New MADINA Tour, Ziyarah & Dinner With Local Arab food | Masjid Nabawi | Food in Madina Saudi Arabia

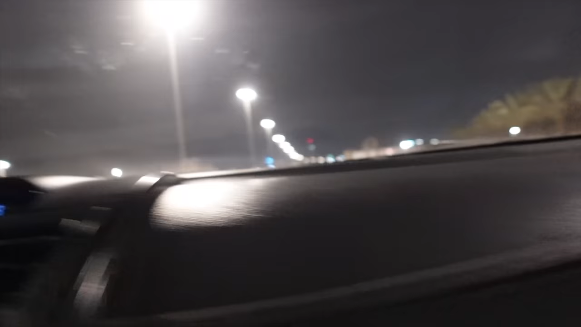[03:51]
اور ہم لوگ مدینہ المناورہ کی حدود سے گزر رہے ہیں یہ ہے حدود دس بچ کے دیس منٹ تھے جب آپ لوگوں کو لاسٹ ٹائم میں نے